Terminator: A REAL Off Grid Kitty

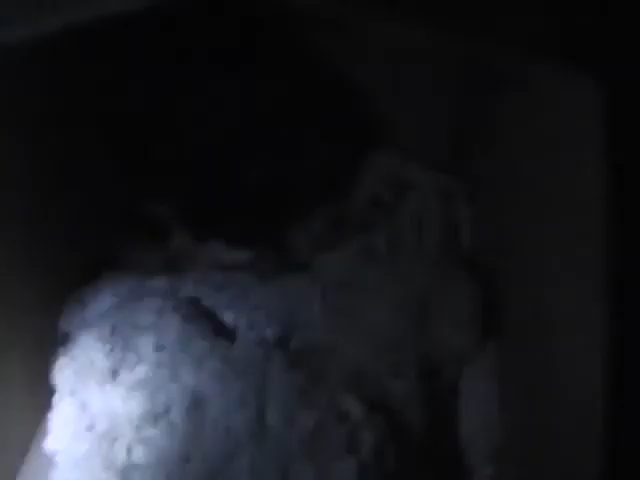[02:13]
I don't know if you can see that. Yeah. That's actually hard to believe. Don't growl at me in here, bloke, kitty, I know you don't like me putting the camera too close to you.
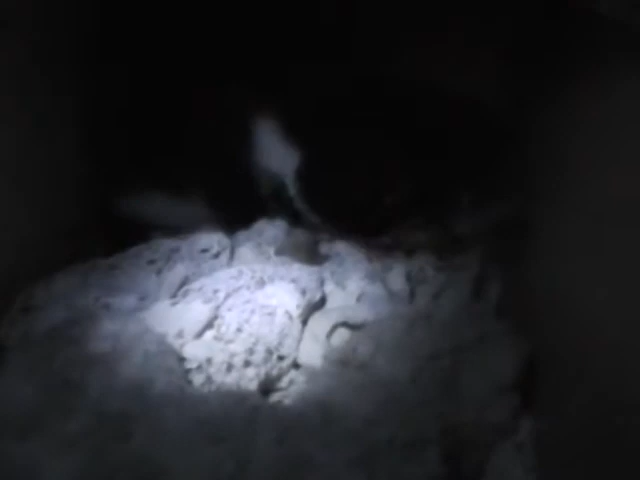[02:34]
Well, you don't like me getting too close to you at all when you're eating or when you've caught food.